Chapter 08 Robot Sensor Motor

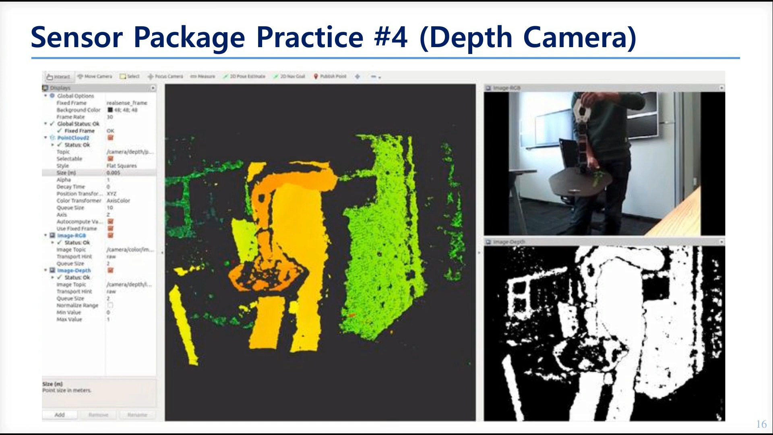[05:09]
This package is for the stereo camera called OCam.
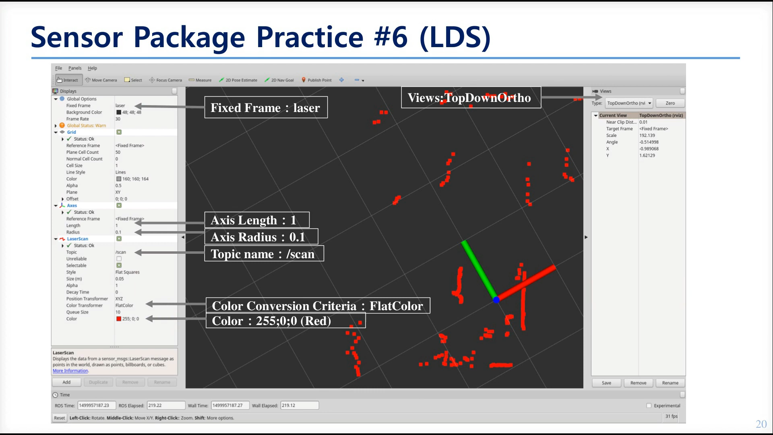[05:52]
and radius, are for showing the scan result as similar as the real space. The next is the IMU. This package is for the IMU from withrobot.